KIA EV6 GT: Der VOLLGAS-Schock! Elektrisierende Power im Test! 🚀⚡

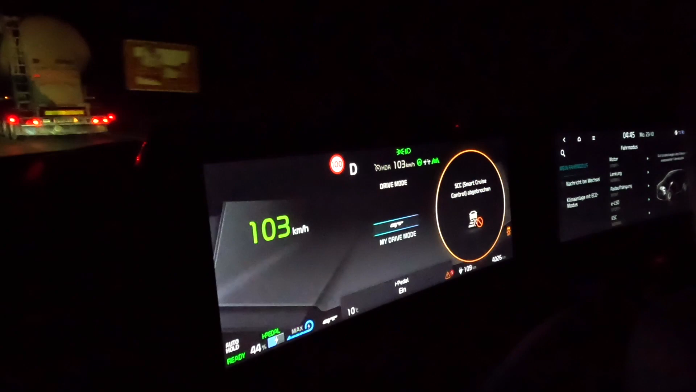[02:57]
So, das dritte Mal umschalten und wieder kräftig rausbeschleunigen. Und der Durchzug ist echt heftig. Jetzt geht es hier sogar echt noch ein ganzes Stück berghoch. Und der zieht, zieht, zieht, zieht, zieht über 200 und es geht. Hier kurz ein bisschen Verkehr. Das gehört halt dazu. Und jetzt wieder direkt weiter über 200 und halten. Aber das mit dem Fernlichtassistenten, sage ich ganz ehrlich, echt ein No-Go.
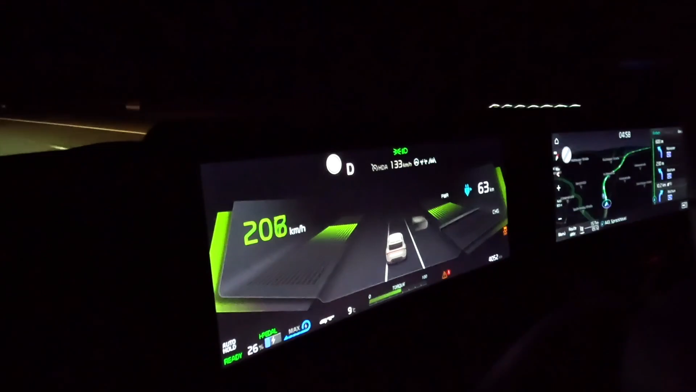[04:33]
220, 230, ja, 210 und halten. Und hier sind halt so ein bisschen länger gezogene Kurven. Da muss man dann schon manchmal, also ich zumindest, manchmal vom Gas gehen.